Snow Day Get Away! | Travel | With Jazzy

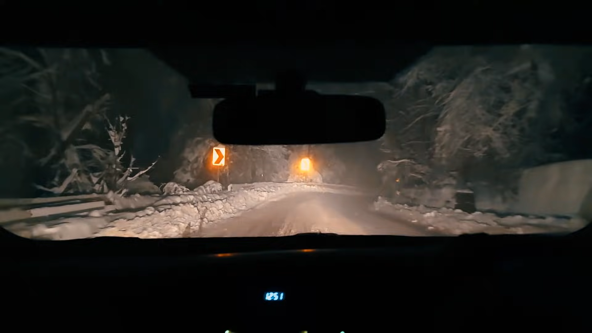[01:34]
11 बज़े हम लोग इसलामबाद पहुंचे और हम निकलें मरी के दुराफ, इसलामबाद की मरी तकरीमन 2 गंटे का रास्ता है, बट एस यू कन सी, रास्ते में इत्मी बरफ पढ़ी वी बरफ, बरफ, जाबर्दास बरफ बरफ ही बरफ,